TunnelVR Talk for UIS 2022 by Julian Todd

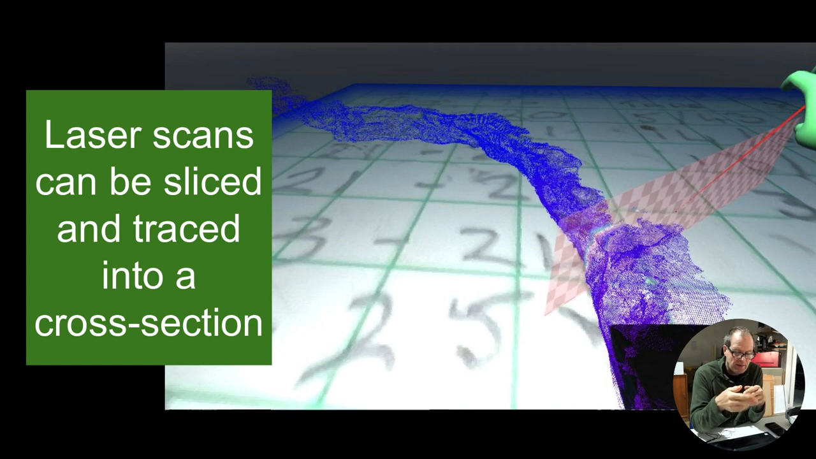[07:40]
12 pro so a lot of people have the equipment to scan hundreds of meters of cave without any hassle and what you do is you put a cross section in it and then we can trace it up and and and carry on now i have to remind you that we're not trying to make a very high definition version of the cave you've got low uh fidelity and